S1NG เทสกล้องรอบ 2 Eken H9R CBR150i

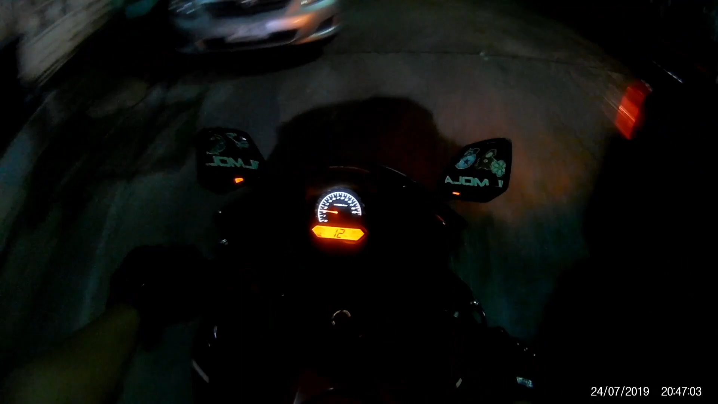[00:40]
ตัวนี้เป็นกล้อง อ่า... H9R นะครับ อีเท่นนะครับเอ่อ สร้างควรละเอียดไปที่ 1080p 60cm เลยนะครับผมสร้างควรละ